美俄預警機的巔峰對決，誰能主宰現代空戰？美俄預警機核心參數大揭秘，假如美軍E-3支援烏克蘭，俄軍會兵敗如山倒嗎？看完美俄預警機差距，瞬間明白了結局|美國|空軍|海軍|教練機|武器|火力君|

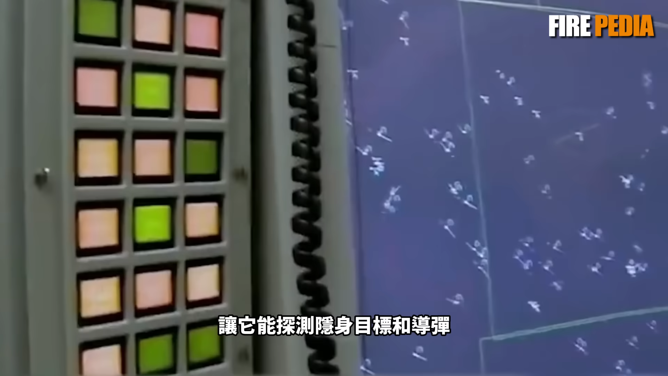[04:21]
2004年美军搞了雷达系统升级方案让它能探测隐身目标和导弹同时还更新了任务电脑和软件这让E3的自动化处理情报能力更强了